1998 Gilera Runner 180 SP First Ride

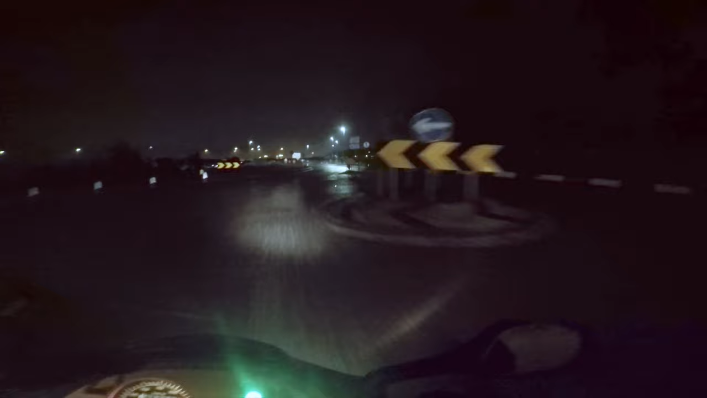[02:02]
This is a slippy roundabout. Honestly, I'm more scared about my tires. I want to test it on a hill. All right. This is possibly the steepest hill I can get right now. Whee! Yeah. I mean, it's effortless. It just keeps pulling.
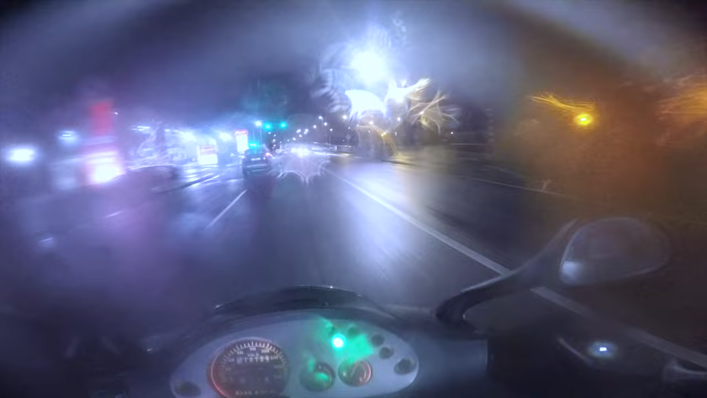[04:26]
Oh lord, this thing is fun. Come on lads, overtake the scooter.
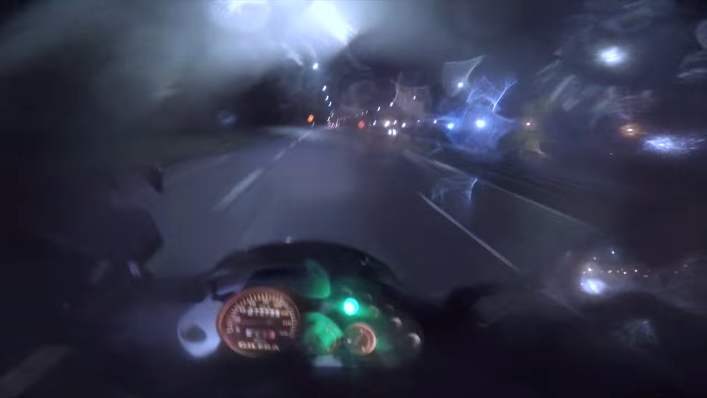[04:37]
Fucking hell. He's barely moving. Hahaha.